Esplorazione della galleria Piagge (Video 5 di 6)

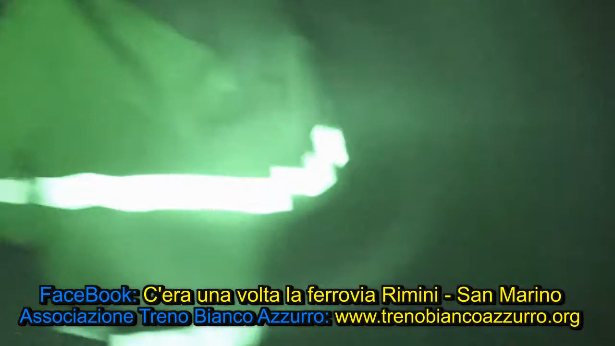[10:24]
ecco perché dico che sono questi le mie insieme anche perché è molto ruginito quel ferro eh
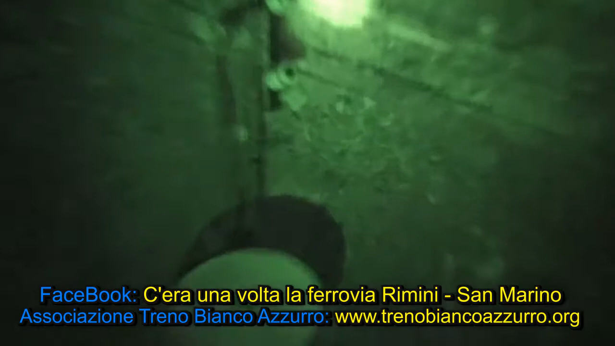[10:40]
scusate no invece è una bella telecamera però voglio che avesse un autofocus migliore
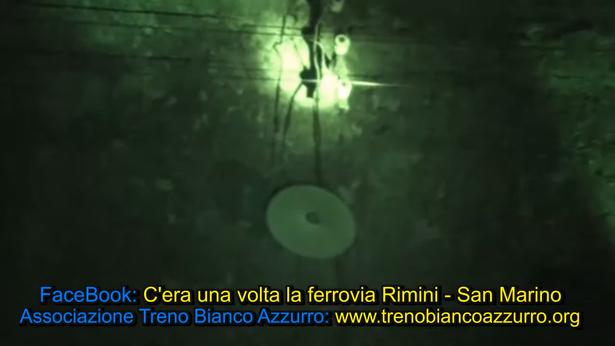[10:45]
c'è un autofocus che
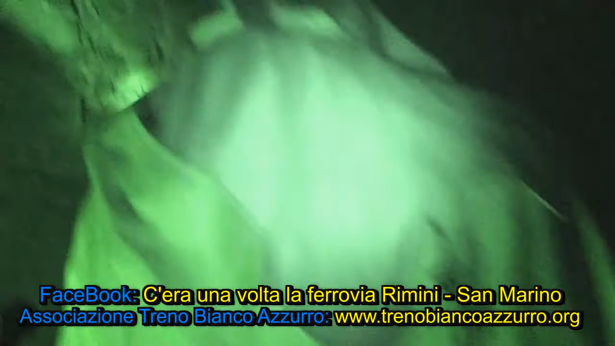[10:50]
loro abbiano tolto quelli per mettere questi e farci passare tre fili uguali però ho messo la cera bella però le altre però le altre sono
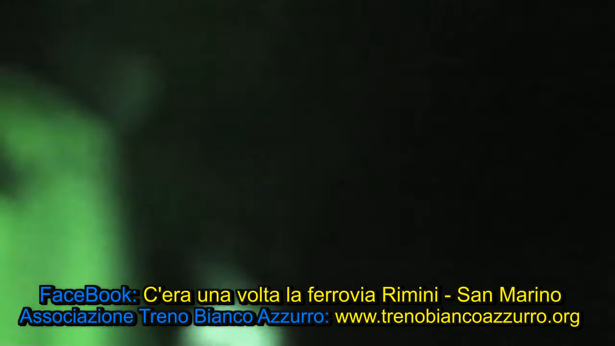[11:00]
teneva due non tre sono diverse vorresti che qui avessero un altro fornitore che gli altri non ce l'ha fatto non so c'è portesi però non c'è un segno però vedi vedi che lì li hanno chiusi vedi quei due buchi
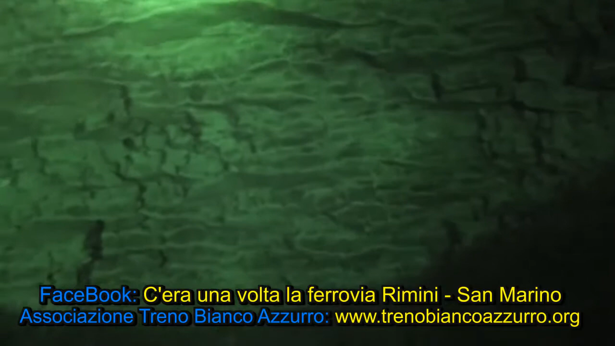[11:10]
uno l'hanno chiuso e uno l'ha sempre fatto per metterci quello ma lì ci hanno messo il legno eh hanno tappato il buco che c'era il foro che c'era lì che dici quindi le hanno alzate non è
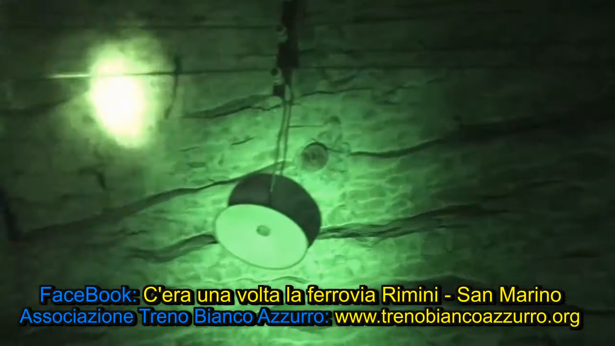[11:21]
che ce ne erano moltissime anche come altezza rispetto al trino era l'altezza giusta
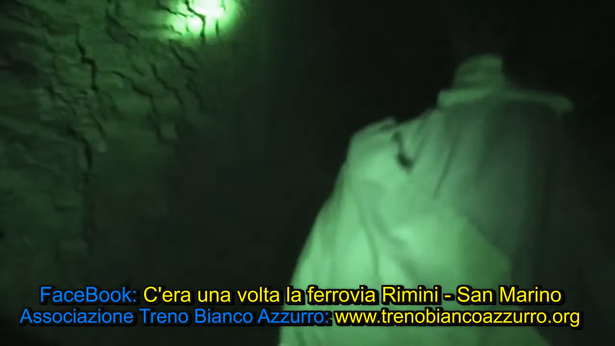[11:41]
ma voglio dire qui c'è il buco sono lì lì
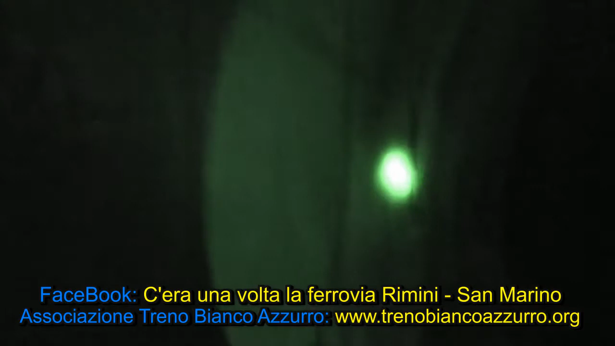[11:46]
perché c'è questo sta scendendo vedi qui non c'è ecco qui abbiamo un incontro avvicinato
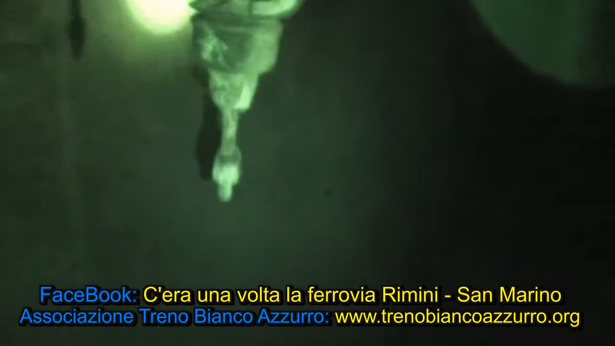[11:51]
e qui ti pare che loro vanno a chiudere il buco o che le hanno sostituite anche quelle che hanno rotte
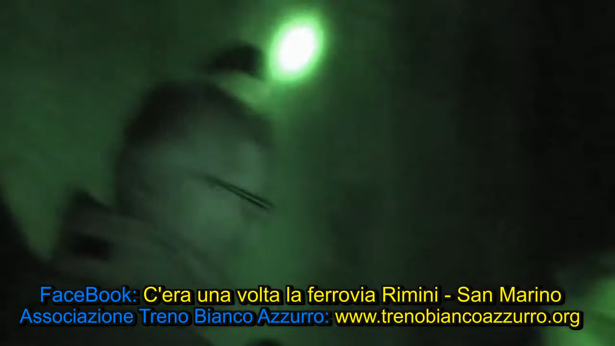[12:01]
però il ferro potrebbe essere allora vuol dire che non c'era niente qui cioè che io ho provato la zatevia non
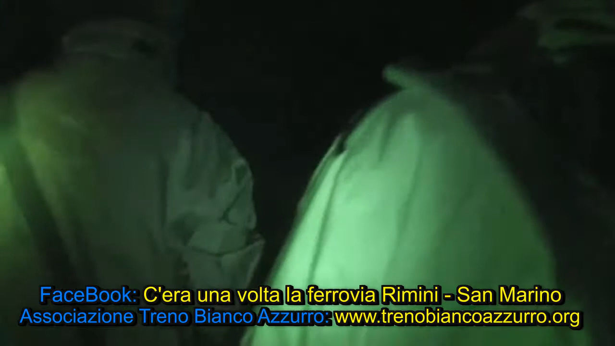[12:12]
essendo esperto faccio una considerazione ma poi anche ripeto ciò voglio
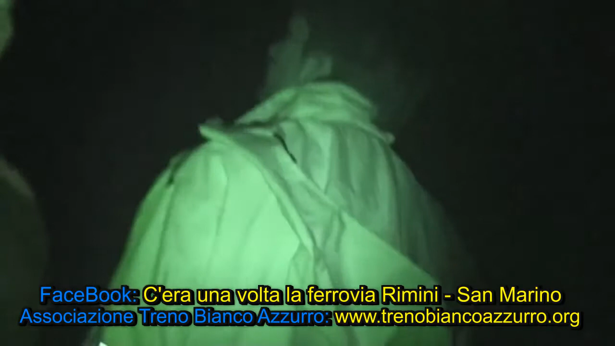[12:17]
dire vedi però anche lì che c'è quel tappo qui vedi che c'è anche lì il tappo lo vedi lì dove vedo io
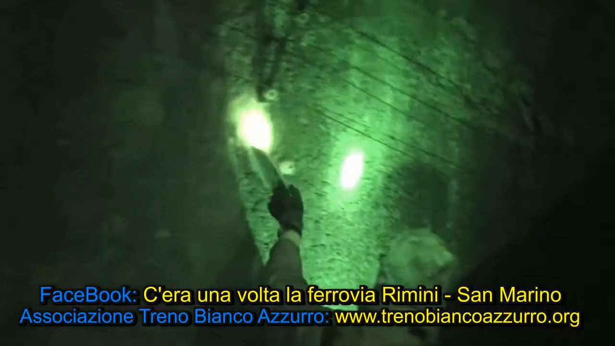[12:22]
guarda hai capito certo la luce sì d'accordo però
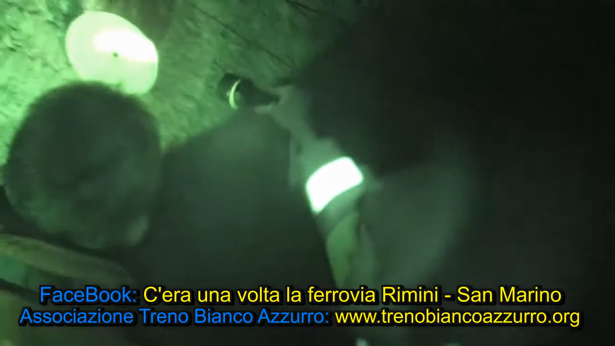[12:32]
sopra lì e sotto qui chiudevano probabilmente i due buchi che tenevano su quella vecchia e sono stato sostituito da questa roba qui magari ma loro che abbiano scavato no per non fare un altro buco hanno tirato via quello che c'era capito e l'hanno magari l'hanno tagliato pari del muro il vecchio ferro l'hanno tagliato pari del muro anche perché l'hanno chiuso con un po' l'hanno chiuso ma vedi lì
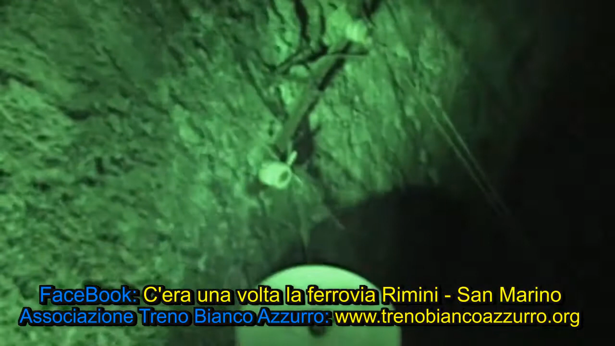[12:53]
l'attacco di quel ferro al muro è poi un po' fatta la cazzo di cane diciamo sì sì cioè è possibile che una ferrovia così ben rifinita così ben fatta anche questo non è un muro rifinito bene insomma dai sembra stato però
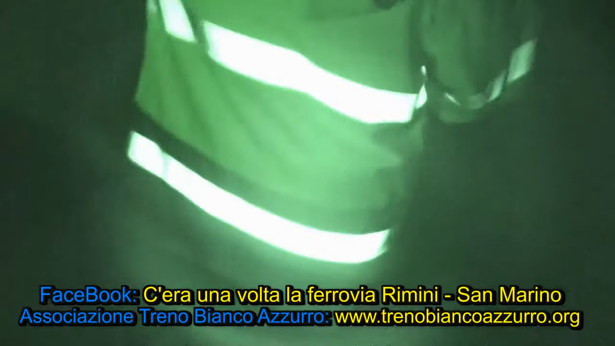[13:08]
la mia tesi è quella che non esiste altro